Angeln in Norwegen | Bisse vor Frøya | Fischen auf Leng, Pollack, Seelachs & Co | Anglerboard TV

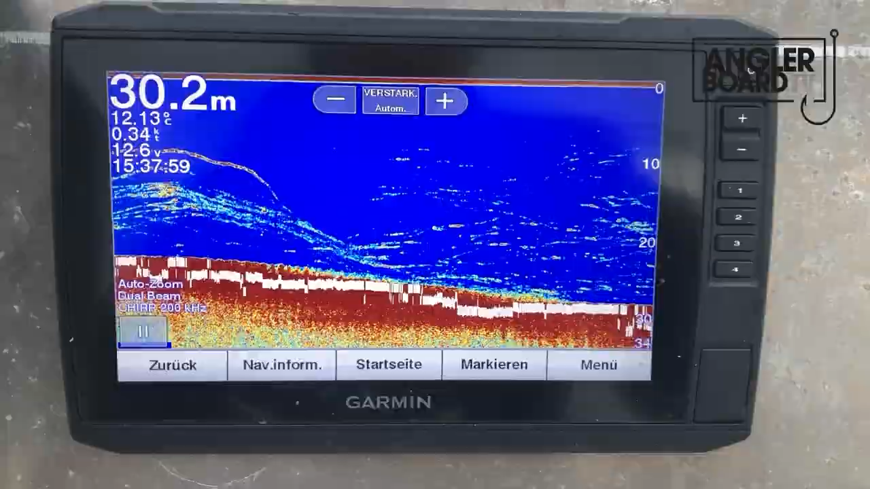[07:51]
On screen: depth 30.2 m, water 12.13°C, speed 0.34 kn
Ja, haben jetzt hier einen Berg gefunden. Hier sind so die 70er Köhler, die stehen hier so standardmäßig drauf. Hier kriegt man jetzt einen Biss nach dem anderen.